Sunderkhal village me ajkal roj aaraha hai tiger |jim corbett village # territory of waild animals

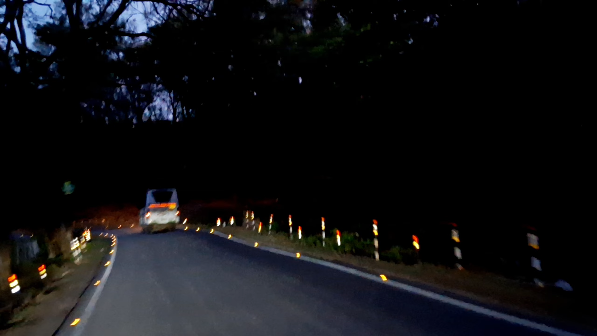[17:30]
अभी हम लोग एकदम जाने वाले हैं ऐसी जगह पे जैसा कि आप देख रहे हैं। ये जो जगह है गाइस अभी इस जगह से काफ़ी ज़्यादा वाइल्ड लाइफ की जो साइटिंग होती है ना वो होती है,
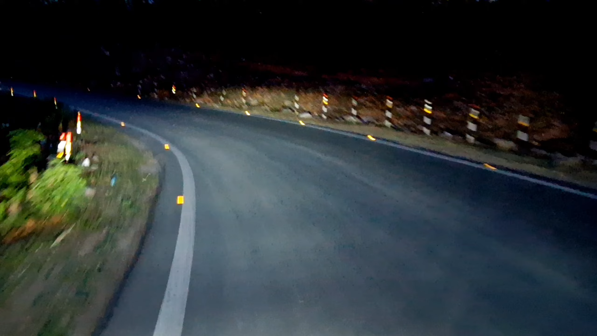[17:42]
और क्योंकि एकमात्र ये जगह है जहाँ से अक्सर वाइल्ड लाइफ क्रॉस करता है इस हाईवे को। ये हाईवे है नेशनल हाईवे, और इस जगह से कुछ ही दूरी पर अभी एक जगह पर आपको मैं दिखाऊँगा जो कि एलिफेंट का एकदम काफ़ी ऐसा पाथ है गाइस जहाँ